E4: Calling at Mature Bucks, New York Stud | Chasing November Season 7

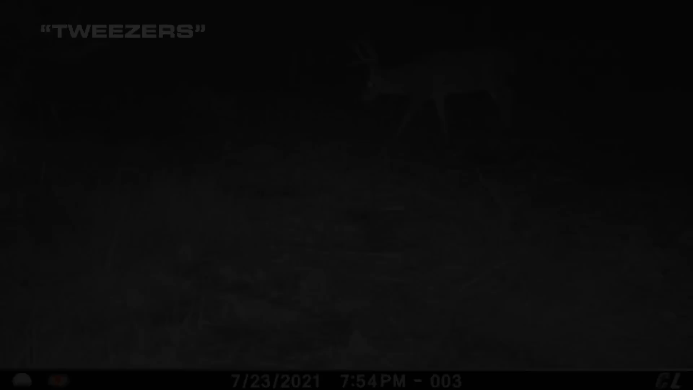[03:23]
And then there's a ten that keeps showing up. He was on that scrape right there.
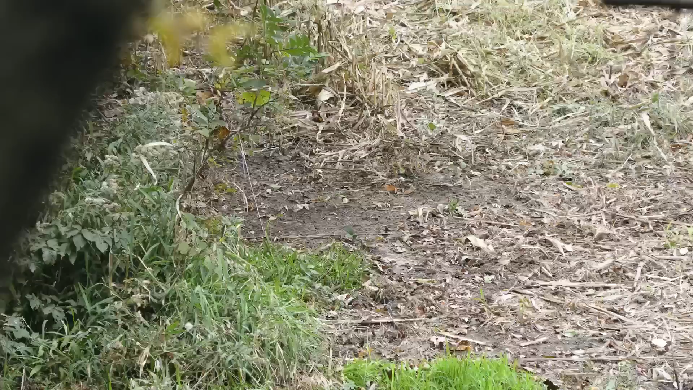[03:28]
I've got a cutty back set on that scrape right there. He was on that about, I think it was about 6.30.
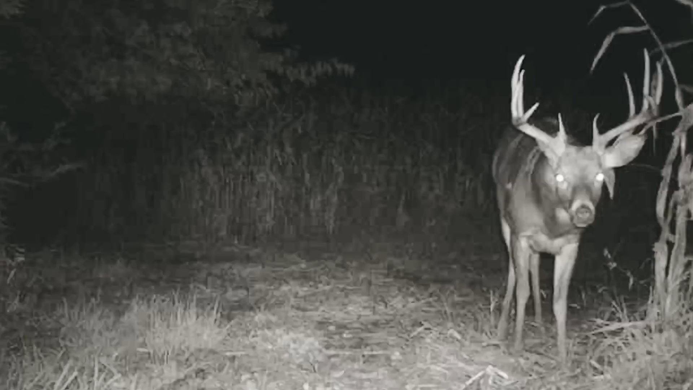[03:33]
He was on that last night. I'd like to see him in person. He looks pretty darn nice. I don't know the deer, which is not very common on this farm.
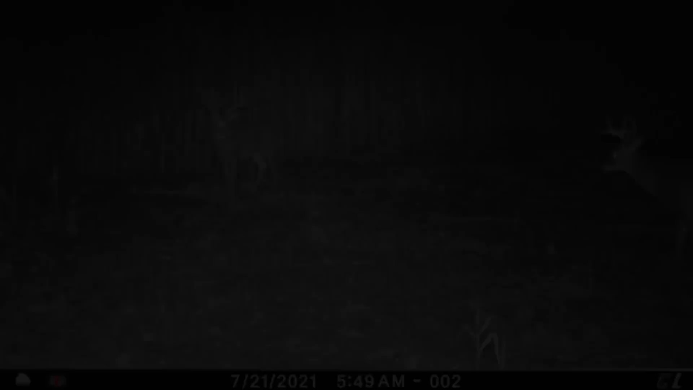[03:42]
I know about all of them, but kind of cool when one shows up, you don't know.